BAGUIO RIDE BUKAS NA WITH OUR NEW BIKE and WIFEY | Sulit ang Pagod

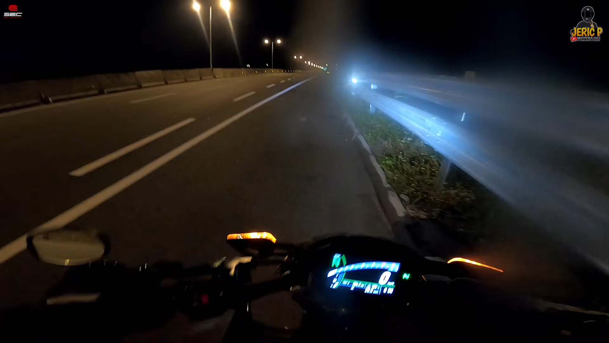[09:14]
Nabutan na kami ng gabi dito sa Tipilex ba to? Sabi kasi ni Google, exit kami dito sa season. Sabi naman ni Waze, diretso lang. Try namin diretso yun. Grabe yung gamo-gamo dito, ang dami. Rosario rin sunod.
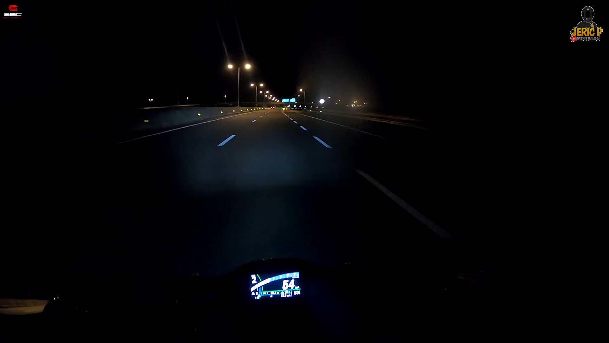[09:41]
Cash, dito tayo. Napa tayong RFID. Ngayon ka lang nalaman, hanggang 6 gear pala to. Kanina nakababat sa 5 eh.
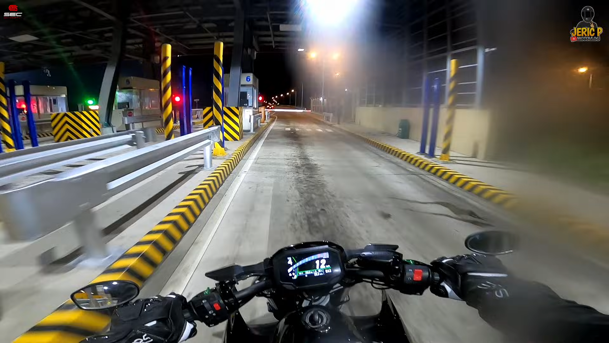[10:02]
Ayan, nakalabas na tayo ng expressway.
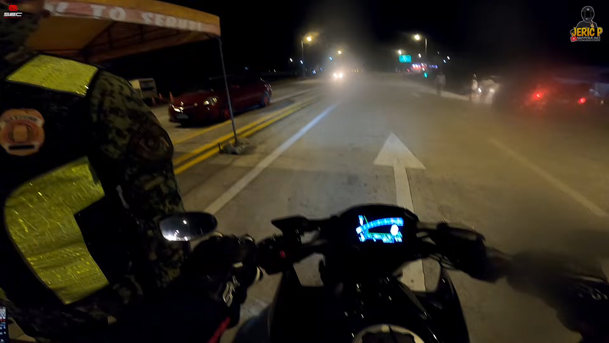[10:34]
Opo. Meron kayong POTP, sir? Meron po. Okay, okay na po. I trust you. Sige po, thank you.
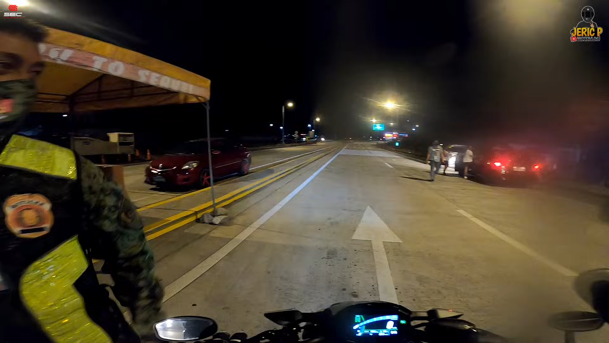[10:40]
Saan, sir, yung daan papuntang Canon Road po? Ay, hindi kayo makakadaan dun, sir. Ay, sarado pa? Apor lang, tapos resident ang...
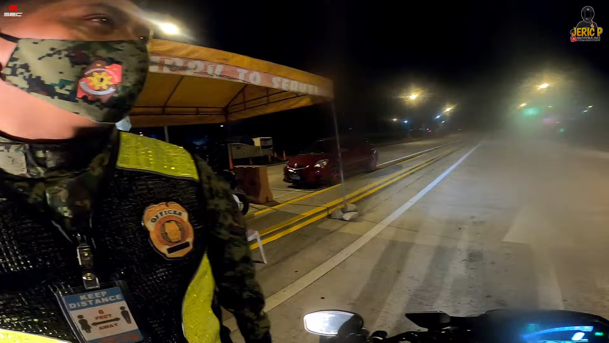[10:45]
Ah, ganun pa rin, opo. Kayo, kaliwa kami. Okay. Yung shake is na yun, sir, no?
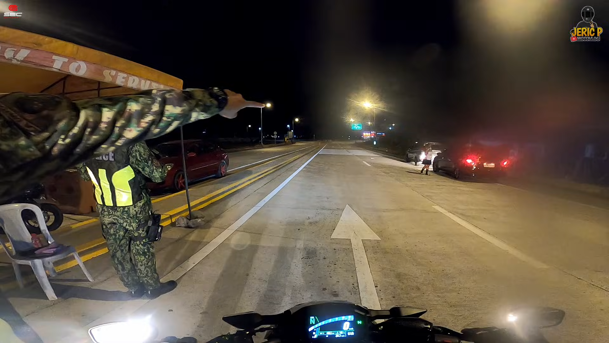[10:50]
Rotunda yan. Oo. Oh. Tapos may way dun, yun, nung nilabasan nung... Opo, opo. Thank you po. Thank you. Sarado pala. Medyo madilim na yung biyahe namin, guys, oh. Sana nakikita nyo. Madilim na yung biyahe natin. Kaya dahan-dahan lang tayo. Mabait si bossing. I trust you daw.
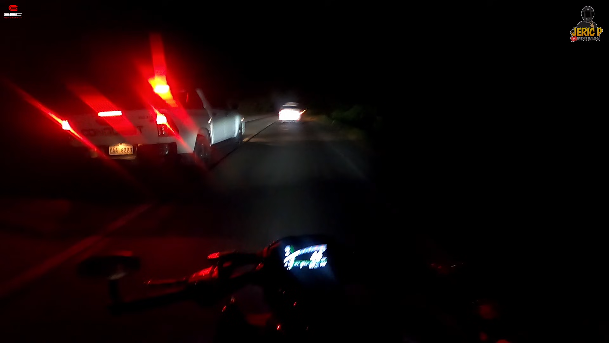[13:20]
Yan, marami nang umakyat. Grabe yung high nito, guys, oh. Bang. Ah, sa puno yung high.
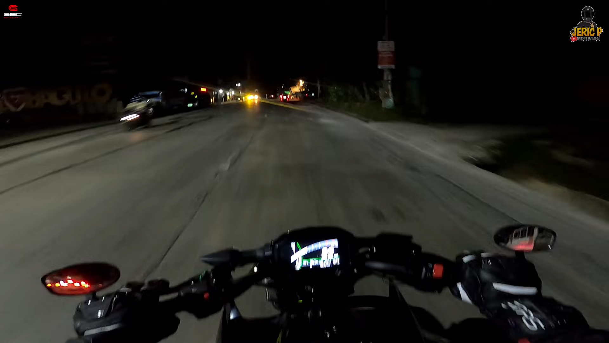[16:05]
Tara, sa convention center tayo. Ganda ng ganitong daan, no?
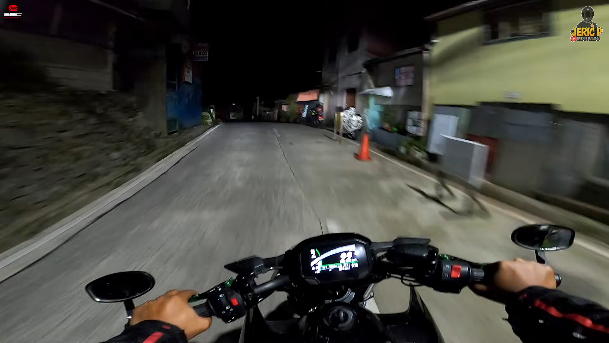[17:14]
Ah, ang lamig! Grabe! Parang kababit sa ilo yung kamay ko.
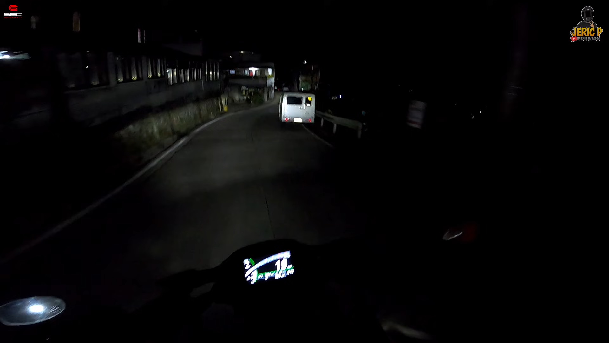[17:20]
Lamig! Bagyo! Here we go! Ano, napakabulabog ng motor natin. Ang ingay.
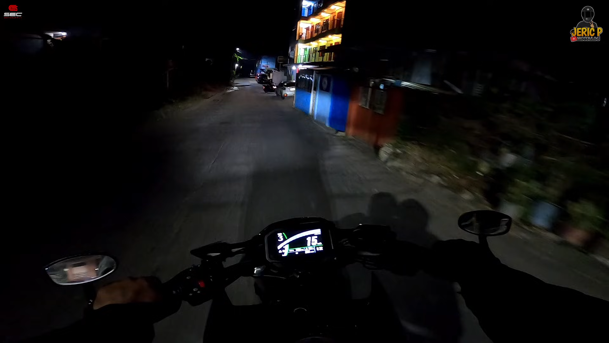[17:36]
Ito na tayo guys sa tutuloyin namin.